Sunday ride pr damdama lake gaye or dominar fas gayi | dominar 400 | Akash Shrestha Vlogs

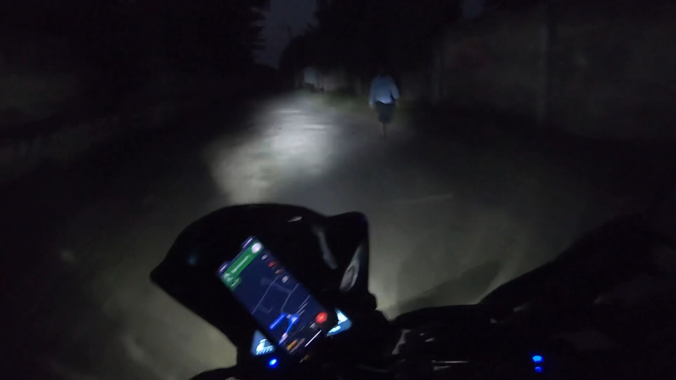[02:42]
रोड अच्छे नहीं है, बेटर है, बेटर, बाकी आगे पता चलेगा, लेट्स सी। तो भाई फाइनली ऑफ रोड हुआ ख़त्म, ज़्यादा नहीं था, हार्डली 1.5 से 2 किलोमीटर का था बट ठीक था, ज़्यादा ऑफ रोड नहीं था, रोड सही था।